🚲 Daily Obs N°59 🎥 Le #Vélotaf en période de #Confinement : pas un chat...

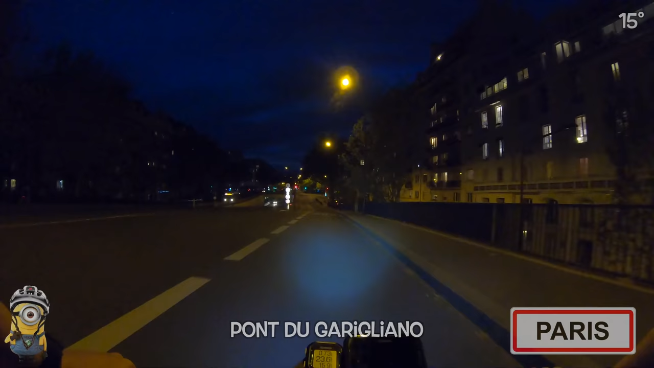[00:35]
Finalement, c'est encore plus frappant, ces images à 21h30,
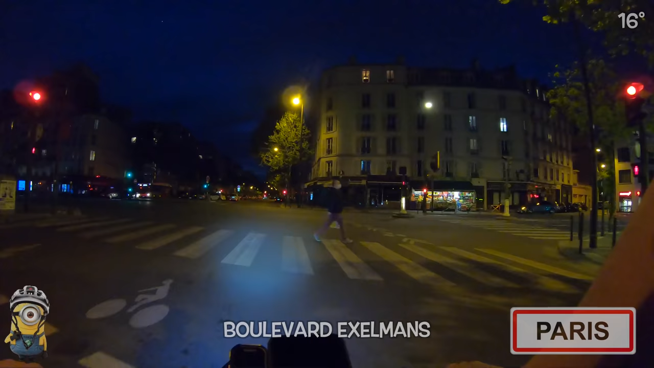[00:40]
que ça ne l'était, 2 jours à midi. C'est complètement sidéral. On pourrait compter, je crois, le nombre de voitures qui m'ont dépassé sur la chaussée, sur les doigts des mains. C'est vraiment, relativement incroyable. Personne. Personne. C'est désert. Totalement désert. Alors pour brosser un peu plus le tableau plus précisément, donc c'est là ce lundi,
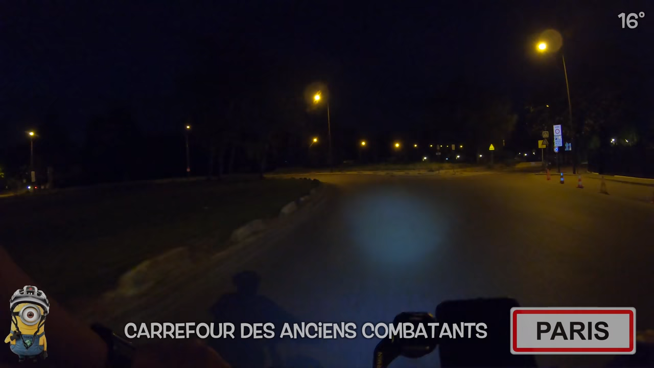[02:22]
Eh ben, un dimanche matin du mois d'août, j'ai jamais vu ça. Bon là, ça va être tout noir. Voilà, en raccrochant un peu plus sur les images. Oui, voilà, à ce moment-là, je suis sidéré.
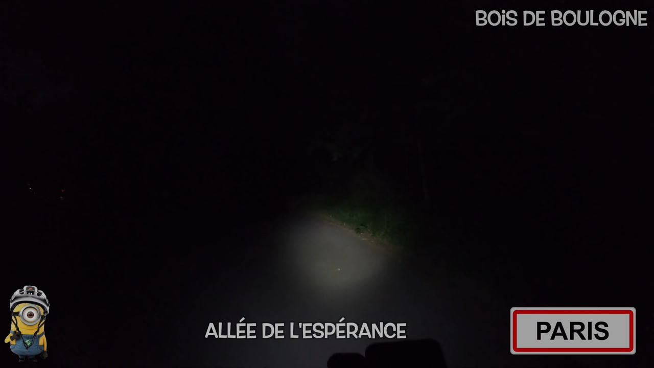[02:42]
Le carrefour des anciens combattants, totalement désert. Enfin, c'est pas possible. C'est un gros carrefour. C'est toujours un nœud, pratiquement à toutes heures, quoi. Tu vois, donc 21h40 là, j'en reviens pas. J'en reviens pas. Voici la raison pour laquelle je fais peu de daily ops en hiver, depuis que je ne suis plus parisien à 100%, hein, c'est que j'ai quand même 4-5 km dans le noir total, dans le bois de Boulogne. Visuellement, c'est pas une réussite. C'est tout noir, quoi. Tu vois juste le halo de la lampe.
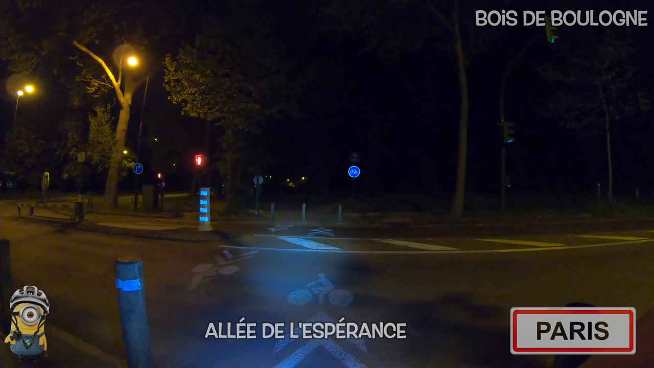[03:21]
de respecter scrupuleusement ce feu. Mais bon, on se refait pas. Hein. Allez. Direction la longue queue. Comme ce matin, qui est bien longue et bien sombre. Et on commence à être dans les heures où on peut faire des rencontres. Donc, on va y aller vite.
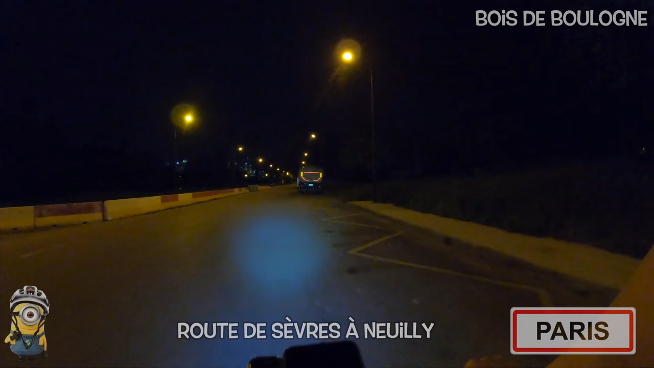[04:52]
Ouais, on va se faire une petite traversée de Neuilly. Ça fait un moment que je n'étais pas passé par là. il y avait un animal mort, de type décédé. On commence à distinguer Sa Majesté la Défense,
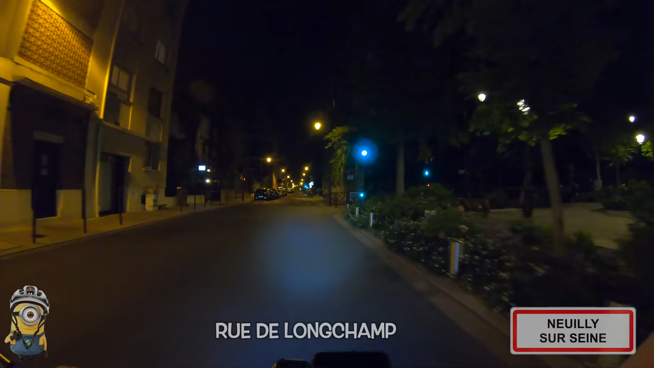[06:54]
Rue de Longchamp, l'a bien nommé. Oh, ça va, hein. Ouais, feu orange, on t'a vu, Bilouk, hein. Je crois qu'il y en a un autre après, d'ailleurs. J'allais me mettre sur ma barrière. Ah bah non, faut pas que je la touche. Ah non. À croûte de bique. Bien touché, moi. D'habitude, je m'accoude à cette barrière. Ah, c'est imminent. À moins qu'il y ait un autre feu dans l'autre sens. Voilà. Oh mon Dieu, ce que c'est calme.
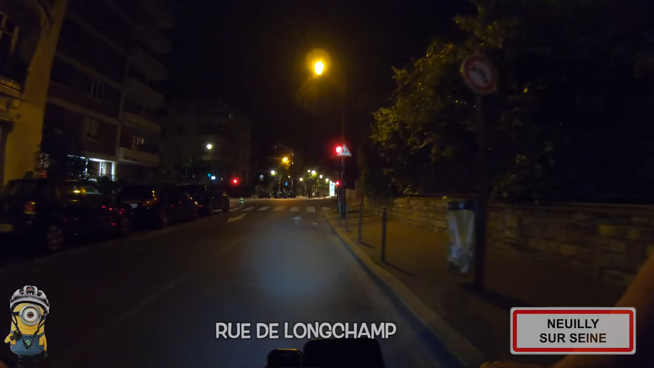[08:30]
Je disais que c'était très silencieux, en fait il n'y a que moi qui suis une nuisance sonore à ce moment-là. Quoi. J'arrive pas à me souvenir pourquoi je passais... trop rarement ici, mais c'est juste à cause des feux, en fait. Allez. Ouais, c'est très pénible, hein. Allez, direct sur les quais. Il y aura moins de feux, au moins.
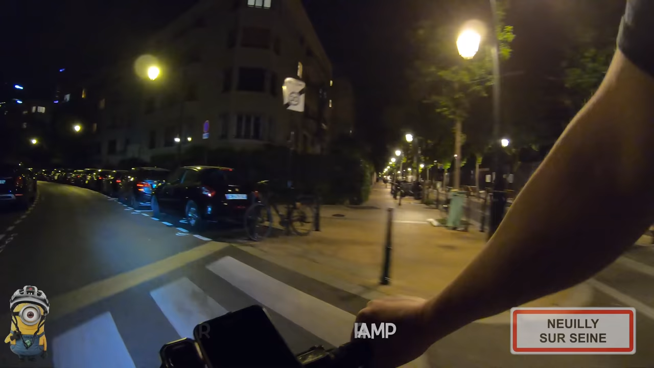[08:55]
Il y aura un petit passage un peu anxiogène. Parce que ça roule vénère, quoi.
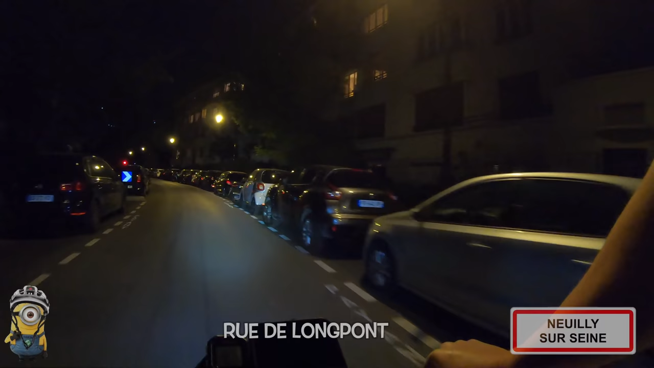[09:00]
En temps normal. Le problème, finalement, c'est que quand il y a très peu de monde comme ça, bah, c'est là où les gens arrivent à bombarder, à te dégommer par le derrière. Alors là, s'il y a une boucle magnétique, je suis mort.
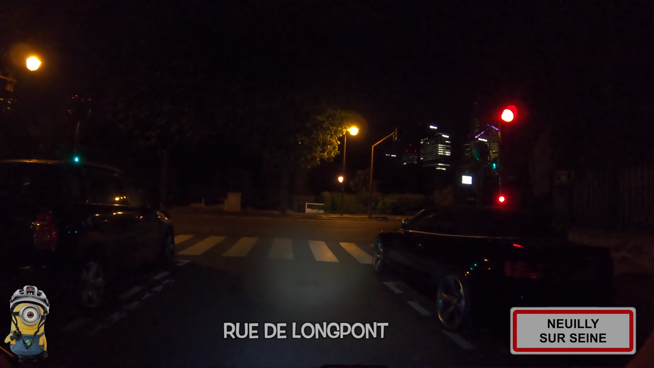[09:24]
Évidemment, il n'y a pas de panneau de tourne à droite. Bon, c'est quand même assez calme, là, les quais. C'est long.
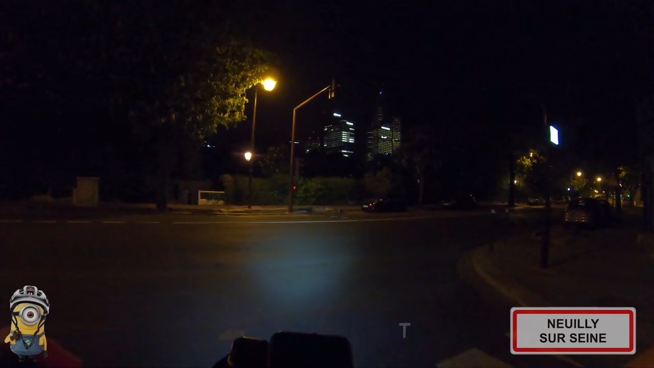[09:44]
Ah oui, donc ça, non, jamais. J'ai jamais vu ça.
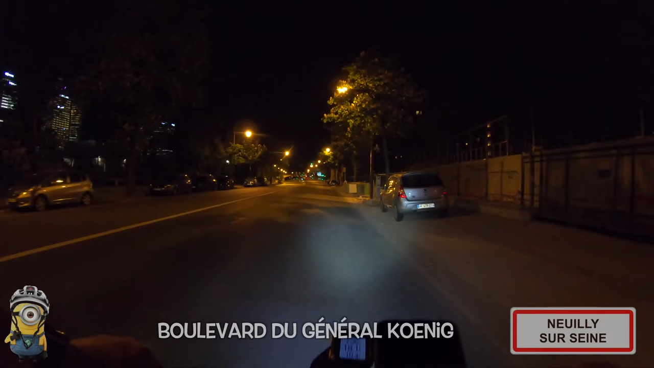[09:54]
C'est carrément phénoménal, là. Alors, est-ce qu'on se tente une petite remontée de la dalle de la DEF ? Ouais, allez, va. Ouais. Ouais, d'accord. Donc à cet endroit-là, hein, c'est une autoroute urbaine, là. C'est un truc de malade, ces quais, normalement. C'est vert.
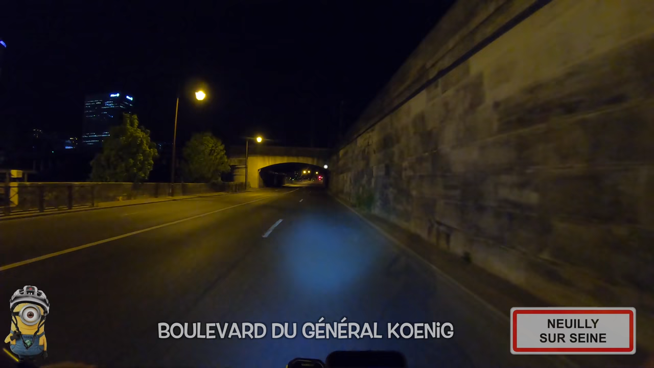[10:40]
Il y a quand même certains immeubles qui sont complètement éteints, ce qui est plutôt sympa, hein.
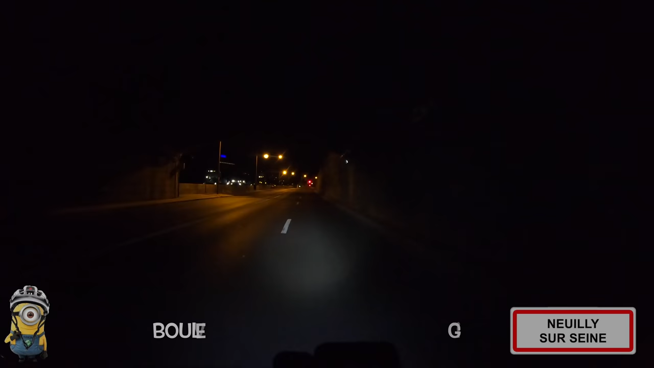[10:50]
Donc là, ce que je vois sur ce boulevard du Général Leclerc et puis le précédent, c'est quand même, je vis une grosse prise de conscience, une crise de conscience, là.